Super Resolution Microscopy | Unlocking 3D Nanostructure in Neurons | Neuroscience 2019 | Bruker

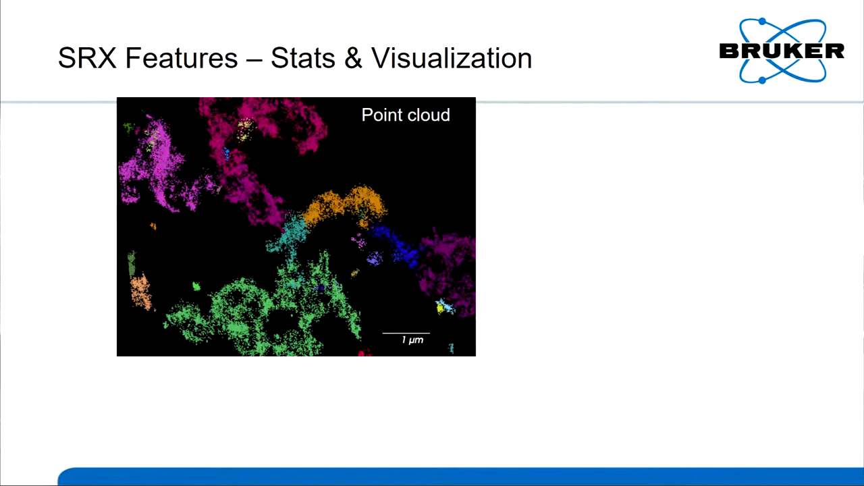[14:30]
So using the SRX software, you can just visualize that point cloud. So each one of the points is just rendered as a position in the space, XYZ. You can visualize that. You can then put convex, fit it with a convex hole, alpha or alpha shapes on there to see the 3D structure of the object.